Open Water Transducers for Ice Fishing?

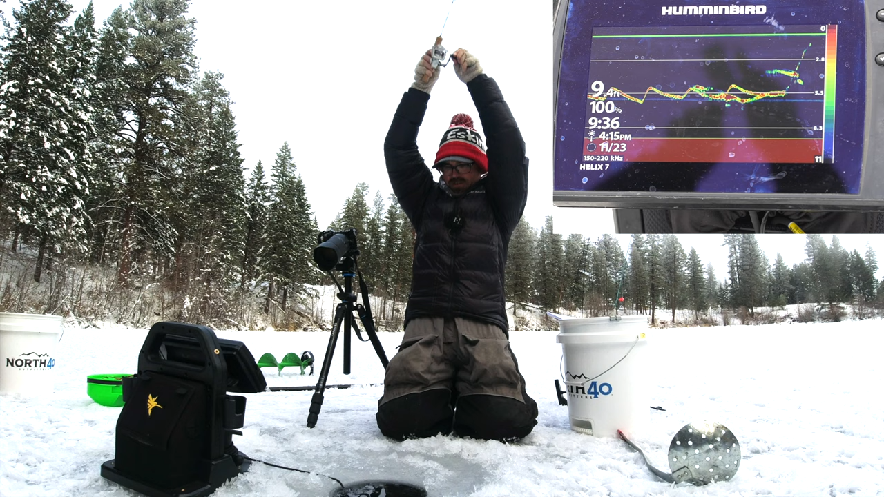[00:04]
there's fish nice little cutthroat there he goes bye bye all right so today I'm out on
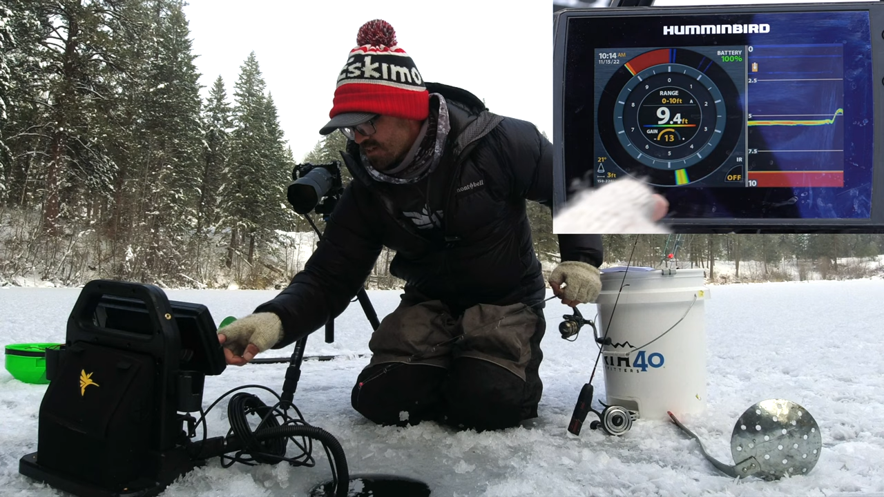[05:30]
On screen: depth 9.4 ft
works just fine as a traditional ice fishing 2d sonar or if you want to do the flasher setting it all looks really good not a problem showing up very well and the reason for that is is that the transducer capabilities between these two ice fishing transducers really aren't all that different obviously the open water transducer comes with the ability to
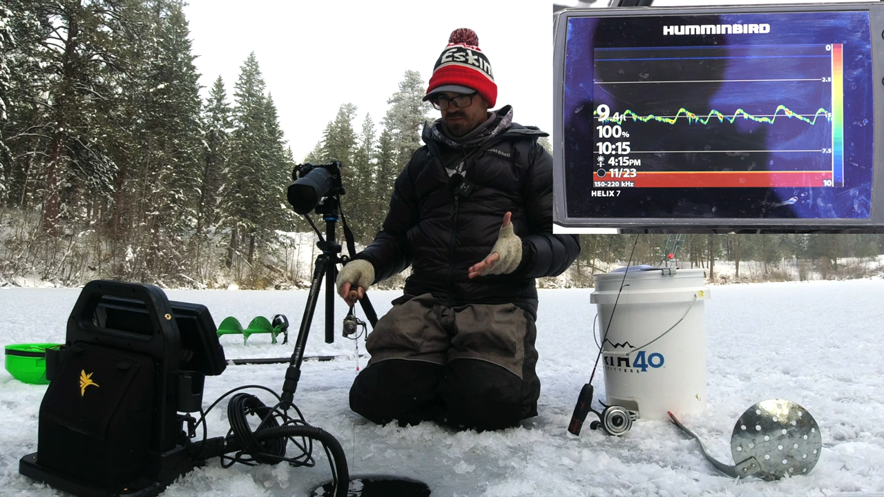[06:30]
water it's 150 to 220 kilohertz so it's a little bit wider cone from 24 to 42 degrees but it still works really well in this situation for ice fishing so don't feel like you have to use a dedicated ice fishing transducer to get a fairly quality image here i'm getting a great return even on that small spoon this is a small cast master let's put a jig down there and see what it looks like okay so here's a relatively small jig going down and you can see it shows up really well especially at
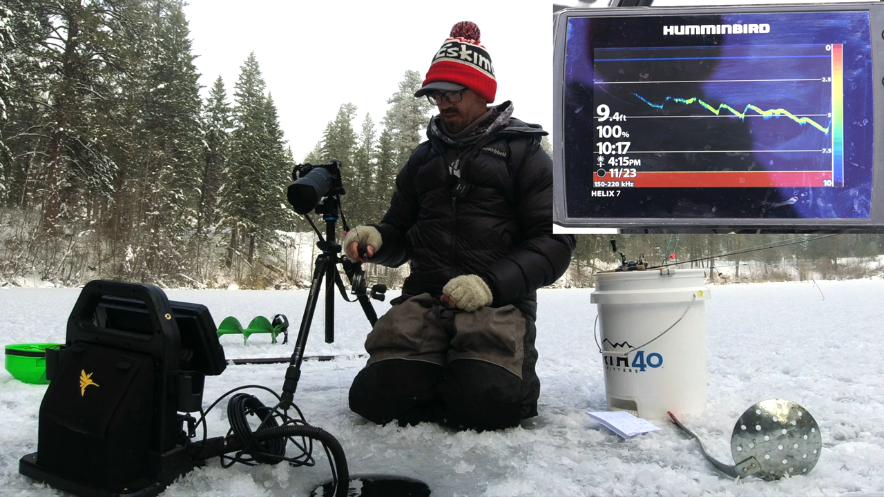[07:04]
On screen: depth 9.4 ft
five feet and beyond oh there's a fish coming up to it see it oh he looked at it there he's got him nice this is a nice nice brookie with this folding arm i can just move this up out of the way it's a really nice brookie there we go i'll take that that's a toad there you go really nice brookie take that
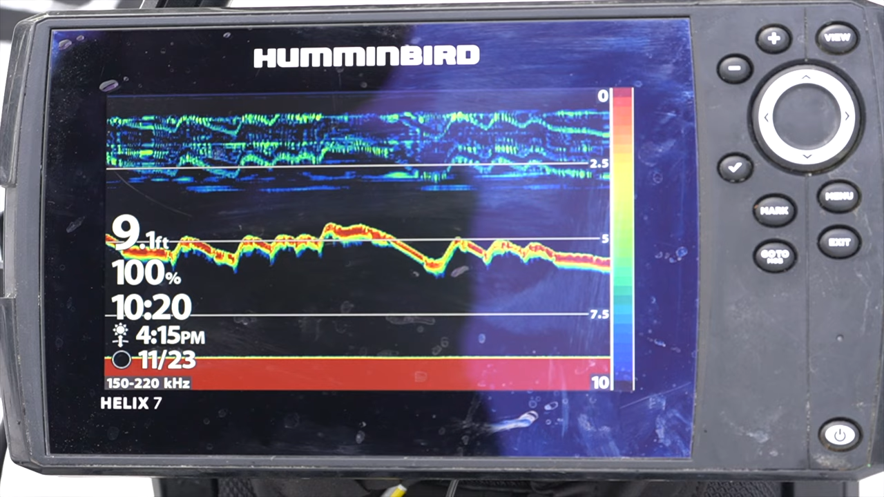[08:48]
On screen: depth 9.1 ft
useful in this situation i didn't bring out my side imaging transducer but we'll just see if the imaging and traditional chirp sonar works in the open water setting as well or do you really need to have it set into the ice fishing setting so i'll show you how i do that really quick just go to menu twice
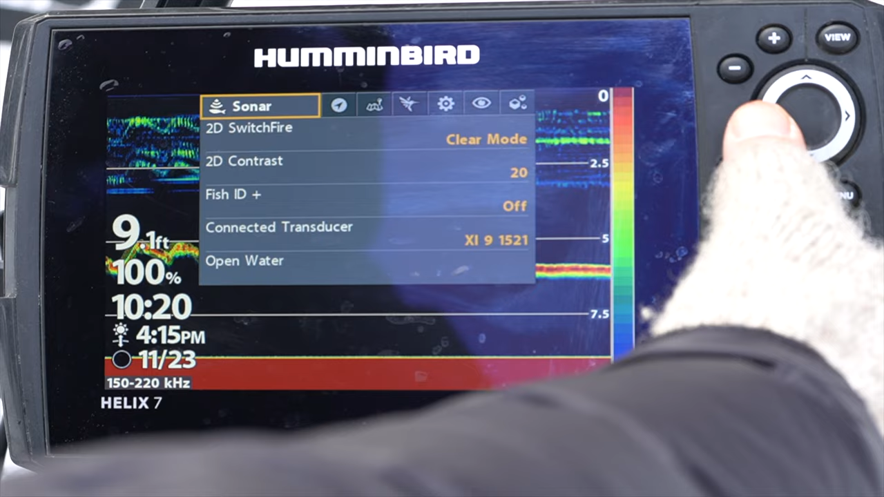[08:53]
On screen: depth 9.1 ft
over here to open water and it'll restart the unit if i press yes
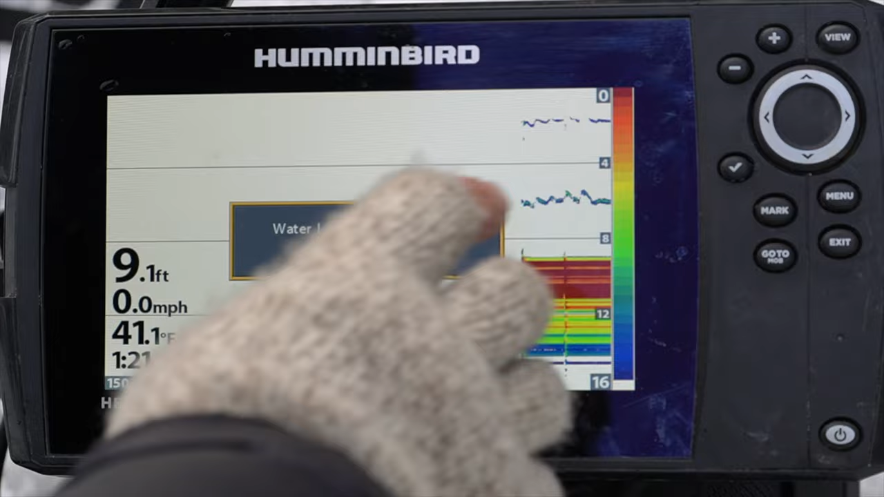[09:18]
On screen: depth 9.1 ft, water 41.1°F, speed 0.0 mph
okay so now you see um i don't have my settings the sonar sped up or anything
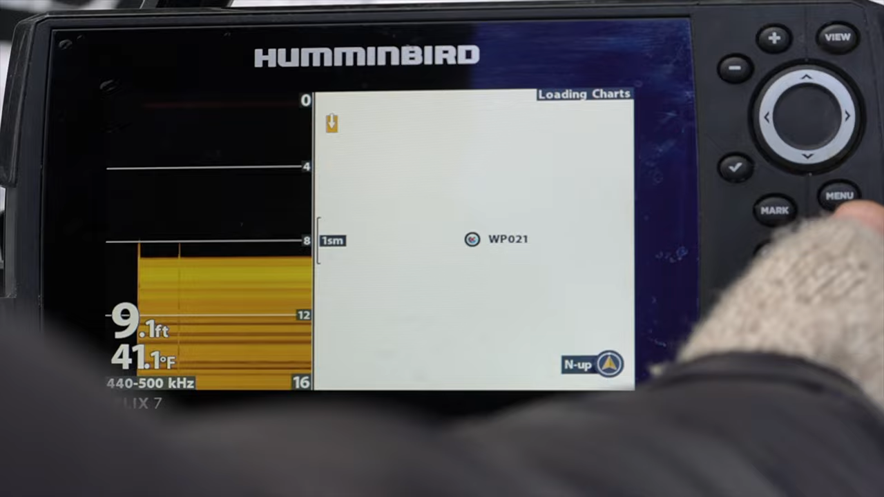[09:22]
On screen: depth 9.1 ft, water 41.1°F
let's go and press exit all right so there's just traditional sonar i've got the speed obviously slow here and it
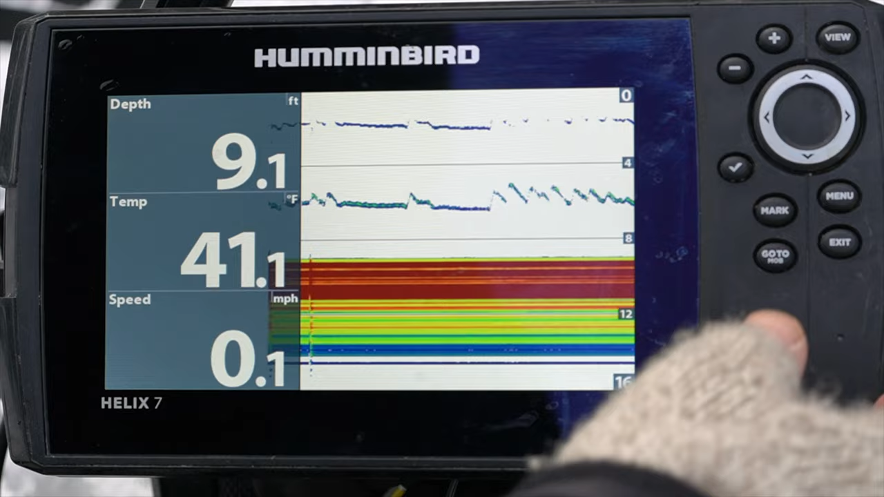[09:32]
On screen: depth 9.1 ft, water 41.1°F, speed 0.1 mph
definitely doesn't look as good as when it was in the ice fishing setting um we can change some things here we can increase the charge speed
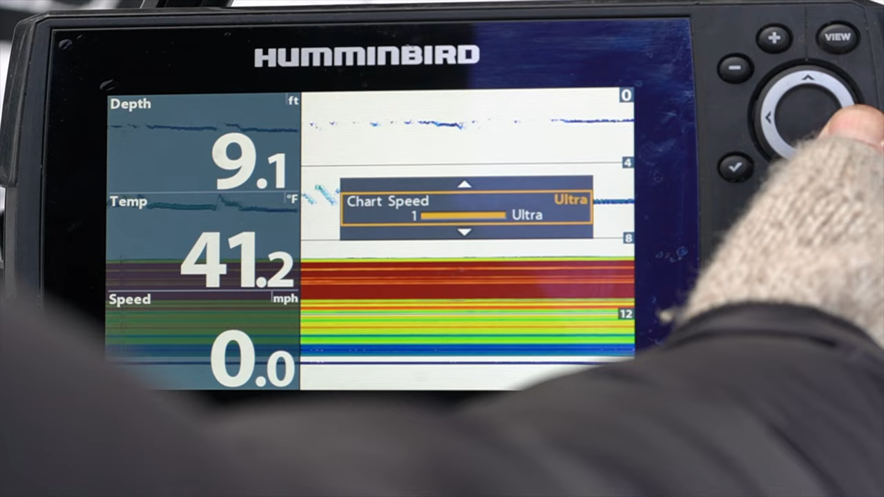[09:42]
On screen: depth 9.1 ft, water 41.2°F, speed 0.0 mph
that's going to give me a little faster reaction time when seeing fish um it looks like the auto is really
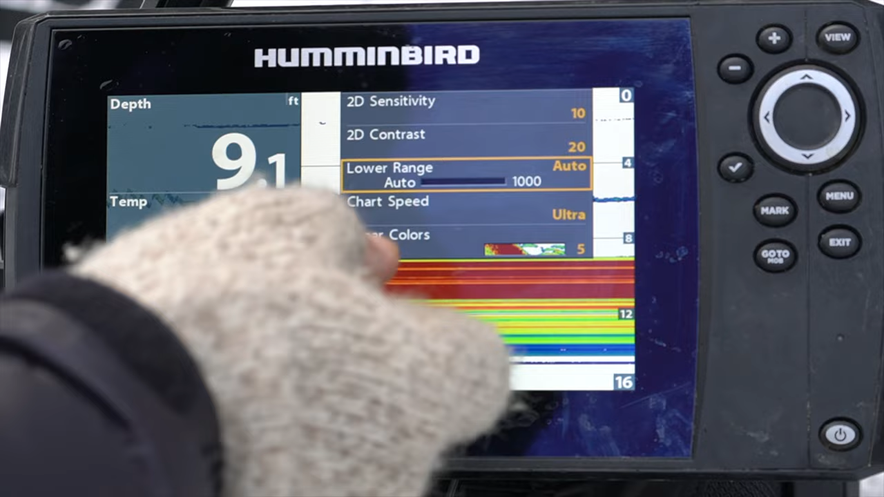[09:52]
pushing it out further than it normally would with ice fishing it really zeros in so maybe
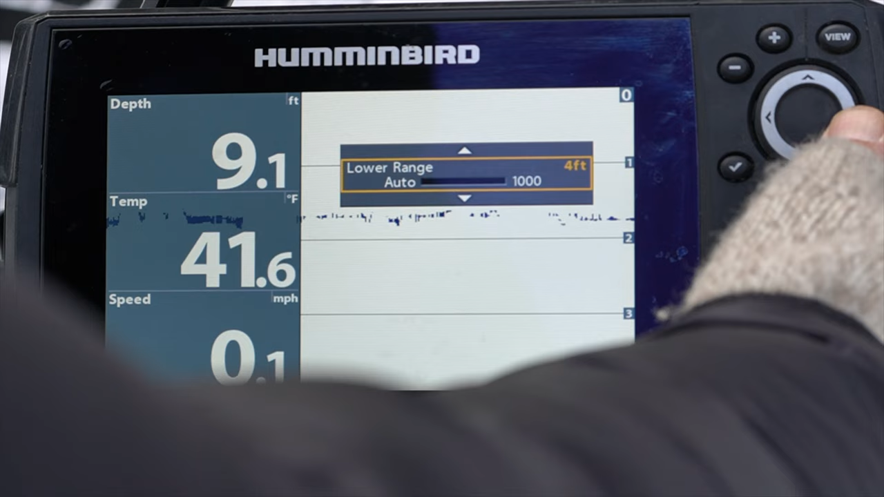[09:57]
On screen: depth 9.1 ft, water 41.6°F, speed 0.1 mph
i'll just go ahead and manually do that okay that's looking pretty good with a 10 foot bottom
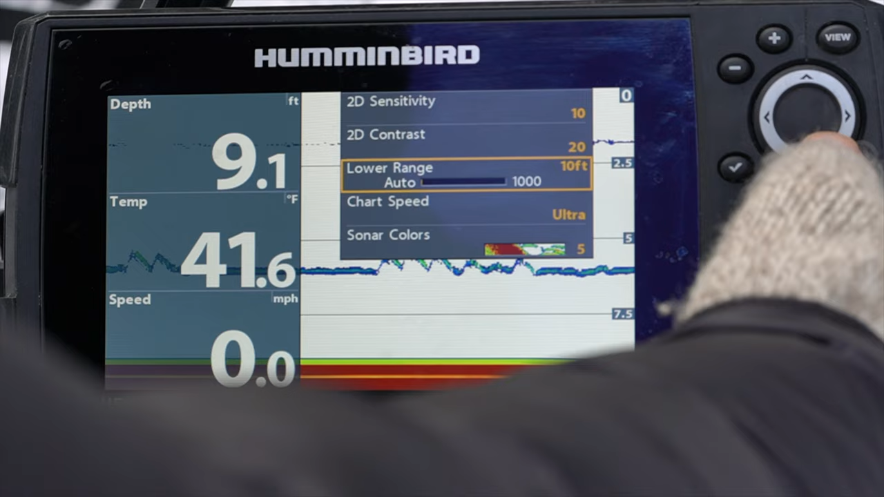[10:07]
On screen: depth 9.1 ft, water 41.6°F, speed 0.0 mph
and let's increase the let's go to a darker color that doesn't really blow out my eyes so bad
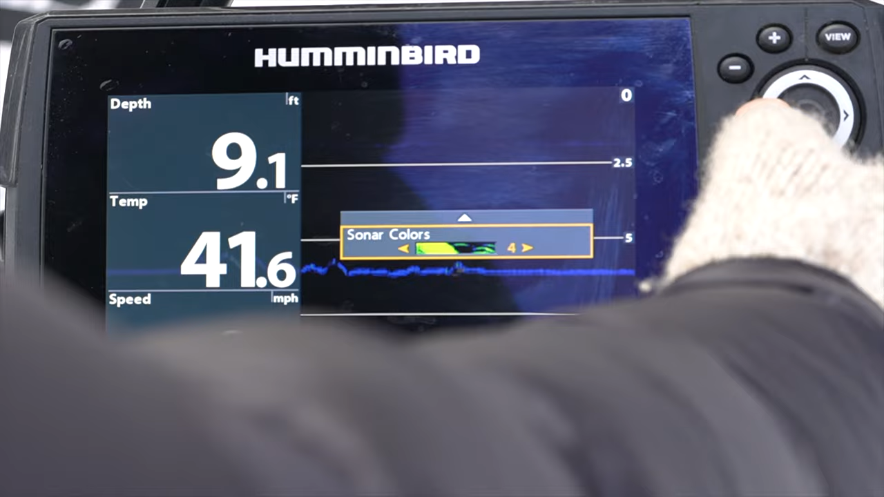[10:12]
On screen: depth 9.1 ft, water 41.6°F
okay let's push up the gain a little bit we're getting pretty close to what we had before with the ice fishing settings i mean it's looking pretty good
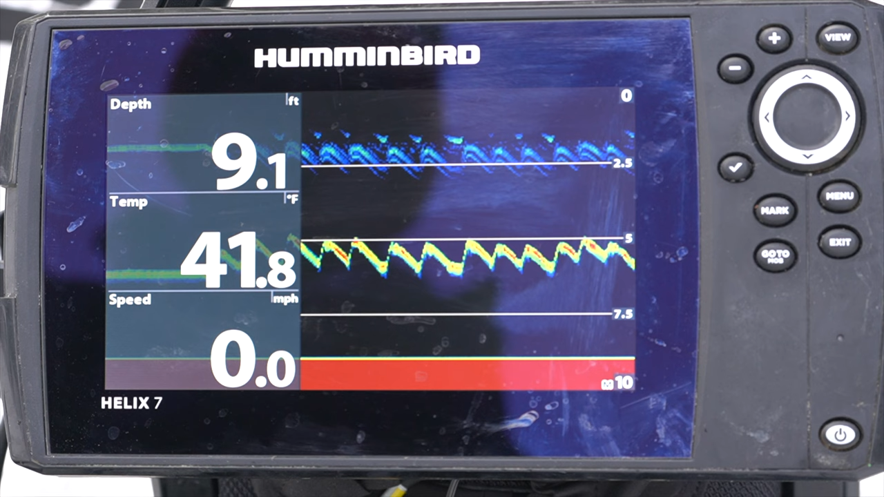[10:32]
On screen: depth 9.1 ft, water 41.8°F, speed 0.0 mph
it's not as fast um i noticed even at the top speed the chart speed isn't as fast on open water as with the ice fishing settings but that's still very manageable very useful you actually get water temperature here um the ice
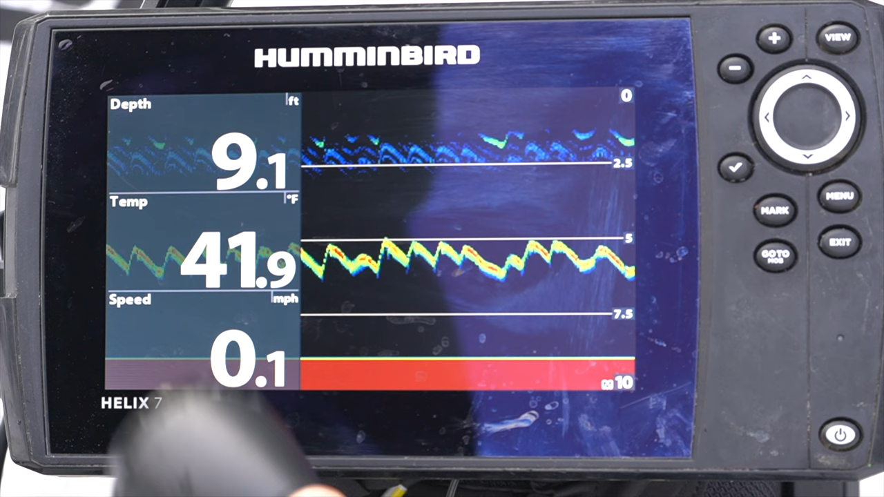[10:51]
On screen: depth 9.1 ft, water 41.9°F, speed 0.1 mph
fishing dedicated uh transducer does not give you temperature
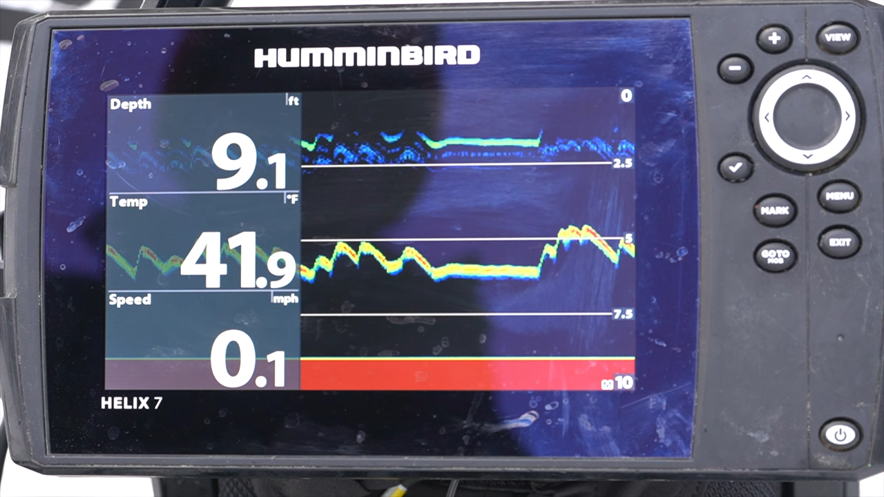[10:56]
On screen: depth 9.1 ft, water 41.9°F, speed 0.1 mph
all it does is it has just chirp that's it this will have down imaging because